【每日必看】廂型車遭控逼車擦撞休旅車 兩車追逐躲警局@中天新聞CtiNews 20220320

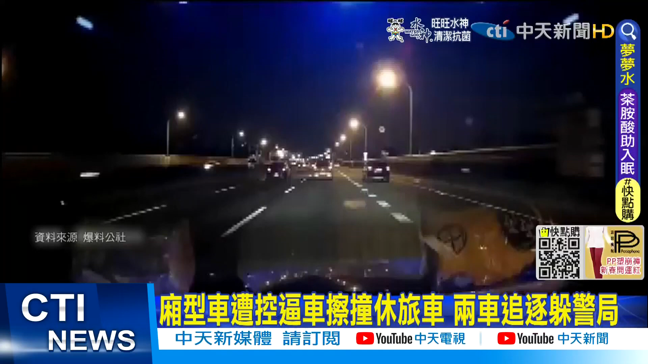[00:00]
手旅车行驶高速公路外线道，突然间左侧遭到擦撞，车身晃动。一看竟然是辆浅色厢型车突然往右切造成，但是厢型车肇事却没停下，继续往前开。手旅车驾驶气坏的尾随后面长按喇叭，不满厢型车逼车还肇事不停下。两辆车下高速公路，修旅车继续尾随，但厢型车最后竟然绕去警局求救。